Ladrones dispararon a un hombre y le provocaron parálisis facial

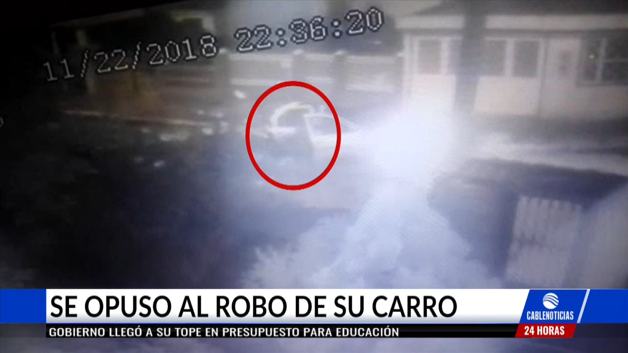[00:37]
Este es el momento en el que presuntos delincuentes huyen tras haber atacado a un conductor en el norte de Bogotá.